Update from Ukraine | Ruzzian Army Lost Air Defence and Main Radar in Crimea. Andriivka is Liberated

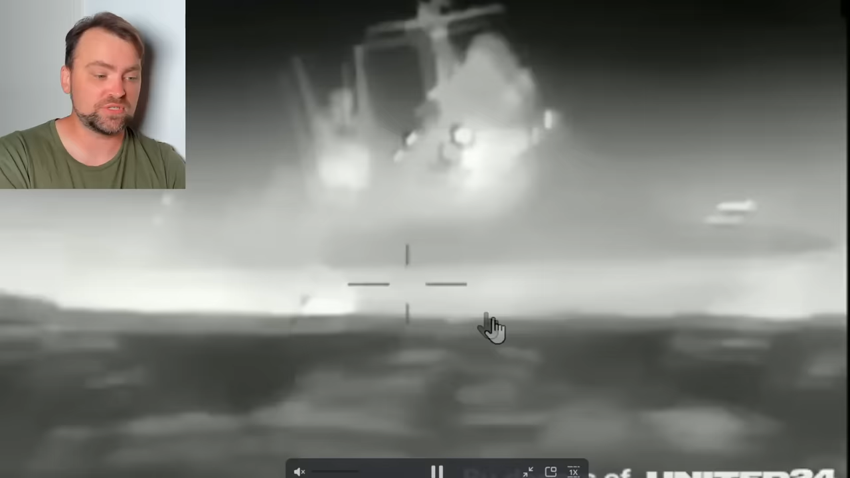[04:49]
using the drone boats again we have the video presented by the special services of ukraine you can see the boat is going the ship opens the fire you can see the traces and unfortunately one of the bullets went inside the boat
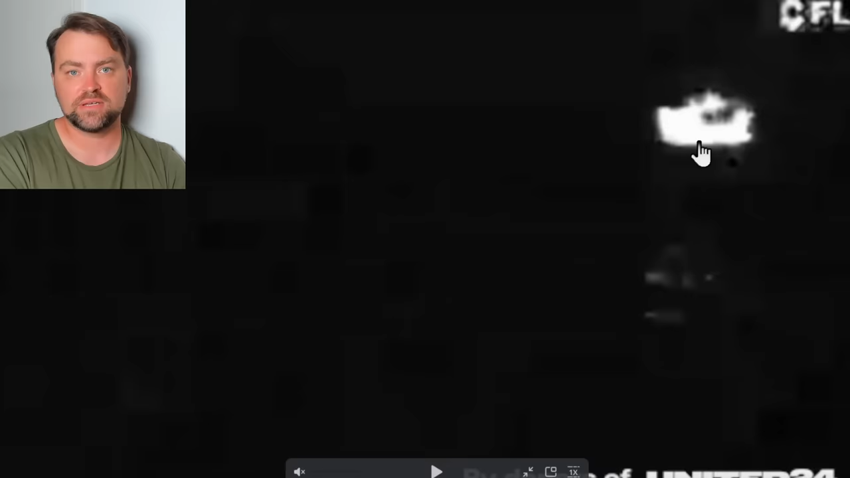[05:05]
and we have the recording from other boat there was the big kaboom i guess not of the ship but of the drone boat we don't have the evidence that this ship was definitely targeted honestly i would modernize those drone boats to carry some sort of the rockets on board yes i understand that in that case the crew of the enemy ship would identify the position of the drone and the style's operation would not be possible but in most of the cases russians identify those